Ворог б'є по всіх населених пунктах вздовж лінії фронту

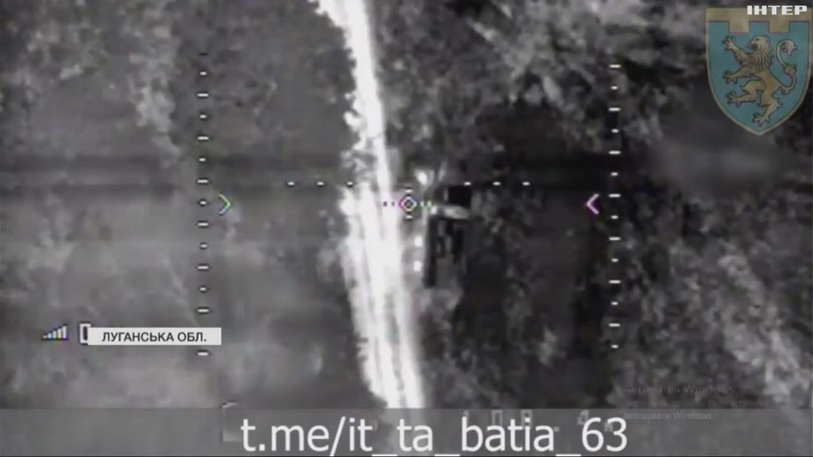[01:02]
Росіяни на Уралі з'їхали з дороги та приховали військовий транспорт. Те, що не видно із землі, помітили аеророзвідники з повітря.